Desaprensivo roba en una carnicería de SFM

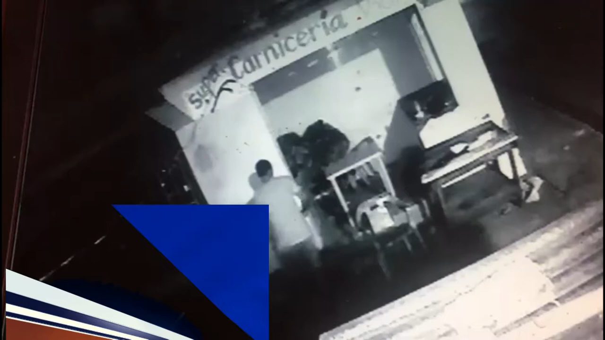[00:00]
Un robo perpetrado la madrugada de este jueves en una carnicería de esta ciudad quedó grabado por una cámara de seguridad. En el video se observa cuando un hombre llega a dicha carnicería y luego sale con dos sacos de carne. Este robo que ocurrió en la super carnicería, ubicada en la carretera San Francisco-Villa Tapia, próximo al Montecito de Gesemaní,
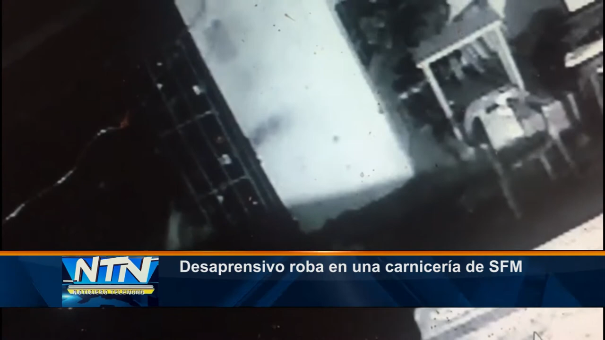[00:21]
se suma a los tantos que a diario desaprensivos cometen en esta ciudad de San Francisco de Macorís.